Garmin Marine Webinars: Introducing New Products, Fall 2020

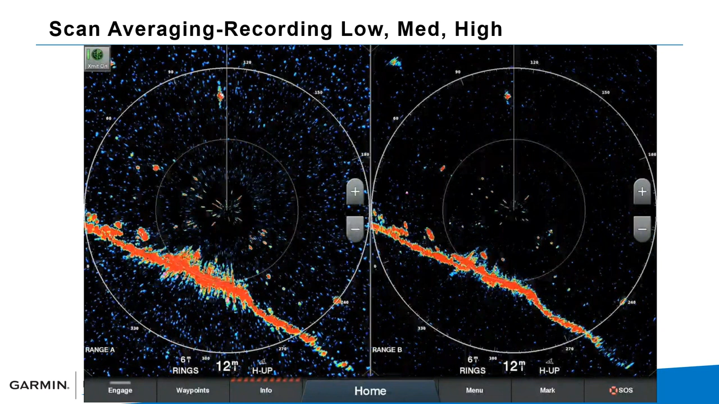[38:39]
we talked about also marpa auto acquisition so we can actually take and target up to 30 different targets and in this example the way we actually did this is a boundary so we go to auto acquire boundaries make a circle and then as you can see here this is marpa targeting
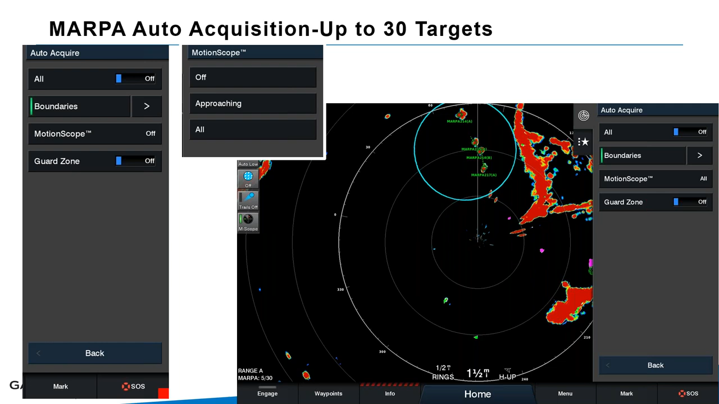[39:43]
out on your boat uh uh you know you can put a guard zone around the boat uh maybe there are some boats around you you can actually acquire those boats and if they move during the night or anybody comes into that zone you know it'll it'll like you you'll know exactly where they are or if they're moving